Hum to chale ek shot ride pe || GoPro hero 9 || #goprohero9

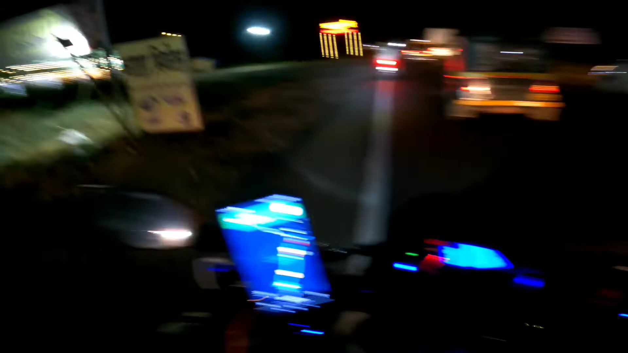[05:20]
चलो फिर टोड़ा आगे रस्ते पर मिलता हूं, पिलाल अभी फिलाल काफी जादा अंधेरा हो गया है,